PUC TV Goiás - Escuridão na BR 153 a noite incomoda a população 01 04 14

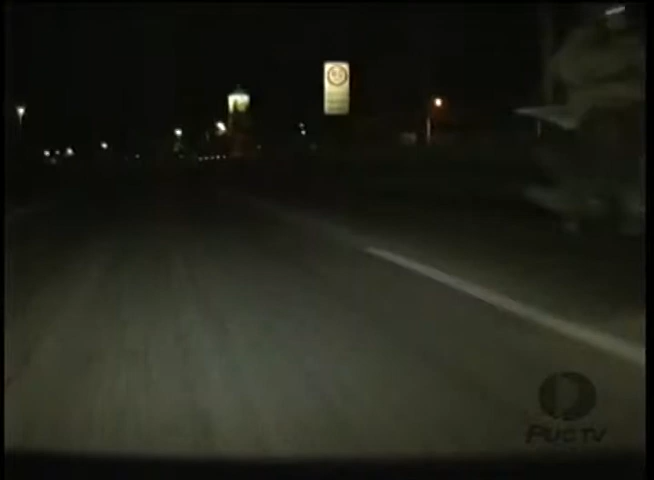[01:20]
Mas a obra, que devia ter sido entregue em fevereiro, até agora não está pronta. Com um custo total de 4 milhões e 900 mil reais, o projeto de iluminação da BR começa aqui, em Aparecida de Goiânia.
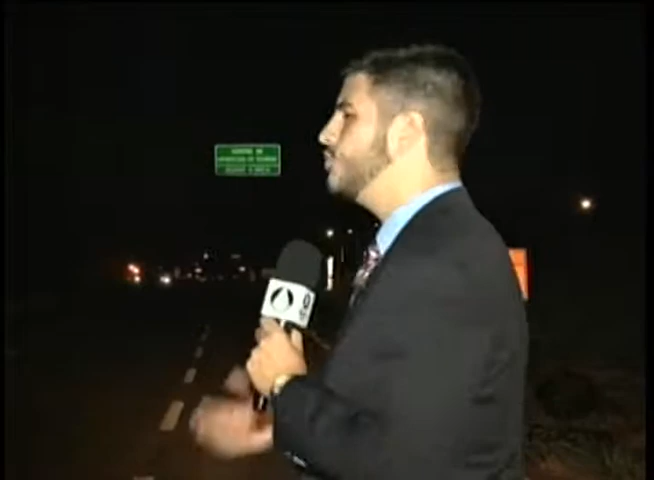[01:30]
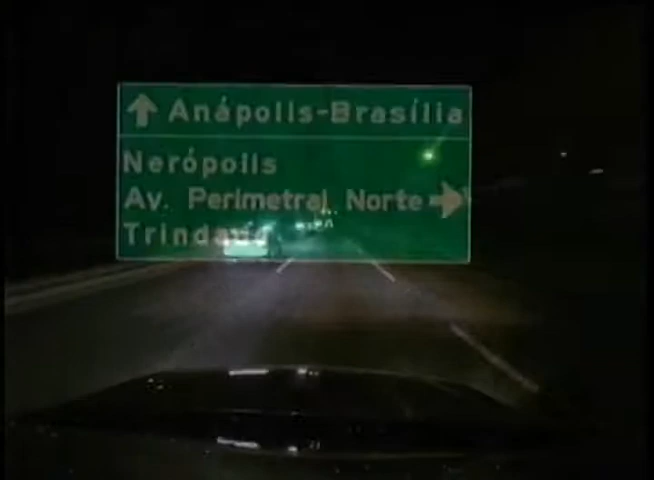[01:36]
E vem até aqui, logo depois do retorno para o aeroporto de Goiânia.
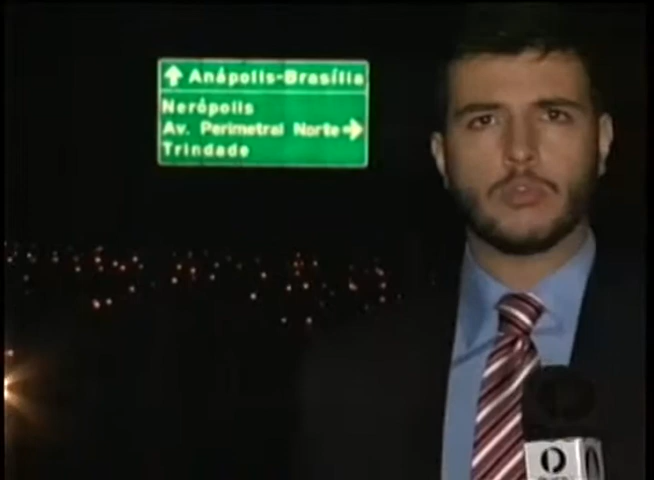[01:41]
Segundo o governo, são 646 postes, todos com lâmpadas de alto rendimento e durabilidade. Porém, nenhum deles está funcionando. Eu acho um caos, né?
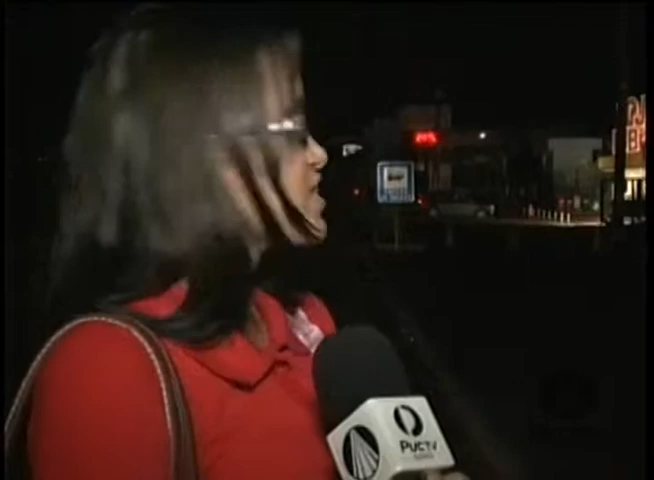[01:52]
Porque na verdade a gente corre risco, né? De ter algum acidente, algum assalto, alguma coisa assim. Porque na verdade tem nenhuma iluminação aqui. A velocidade máxima da via é de 80 quilômetros por hora.
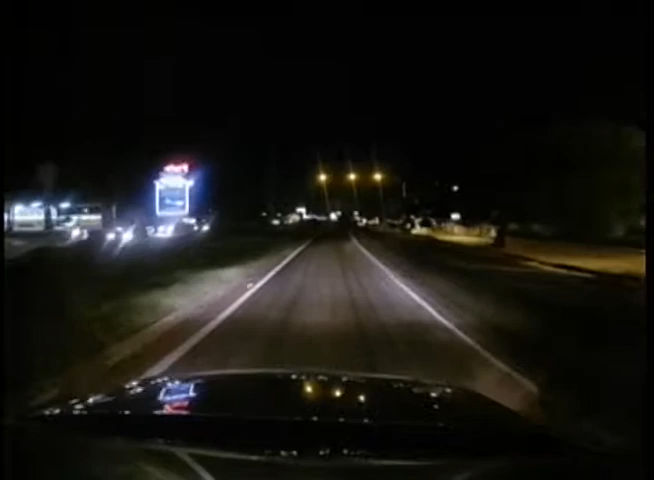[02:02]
E ainda há lombadas eletrônicas de 40 quilômetros. Mesmo assim, o número de acidentes é alto. E a escuridão contribui para isso.